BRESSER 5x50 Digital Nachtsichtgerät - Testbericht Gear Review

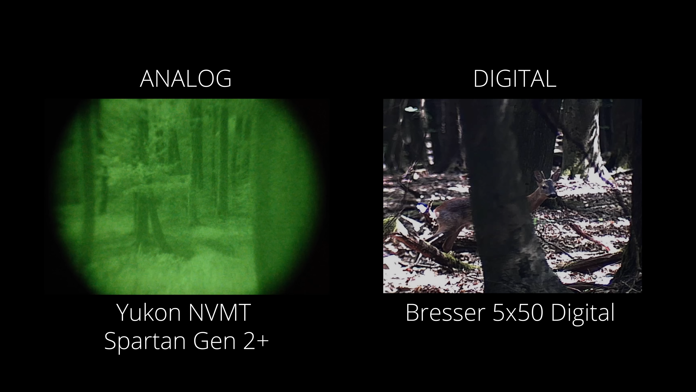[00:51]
Somit bekommt ihr anstatt des typischen grünen Absehens über Systemen mit Röhren ein farbiges Bild. Allerdings schwindet die Farbe bei Eintreten der Dunkelheit und ihr seht nur noch in Schwarz-Weiß.